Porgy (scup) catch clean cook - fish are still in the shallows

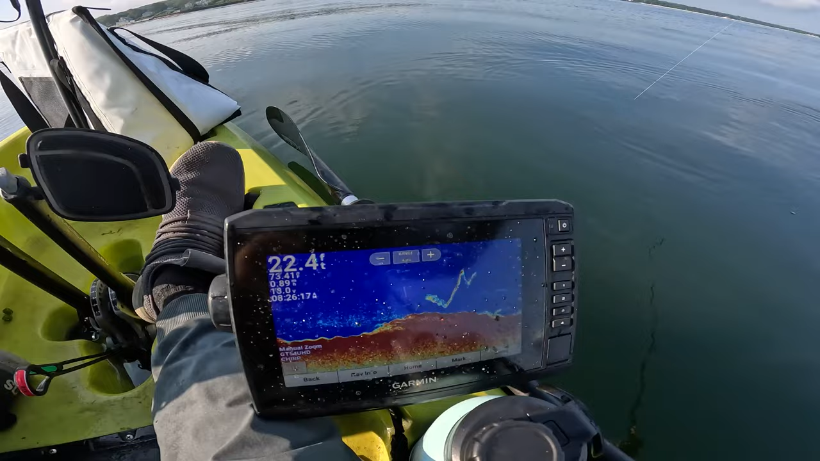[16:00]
i see him on the screen right there that's him trying to get back down to the rock yep